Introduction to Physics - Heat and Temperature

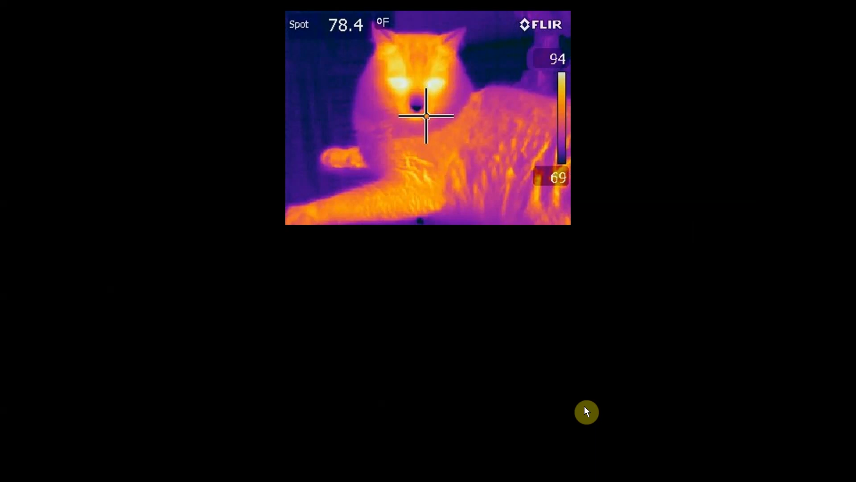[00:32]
On screen: spot 78.4°F
But when I take it home and play with it, you see the world in a different way. This is my cat Nibbler with his cold nose and his glowing demon eyes. He rolled over on his back so we could scientifically prove that his belly is warm and fuzzy and then he got annoyed with me for having a camera in his face and he got up and left and you can see his paw prints walking away on the top of the screen. A few months later my son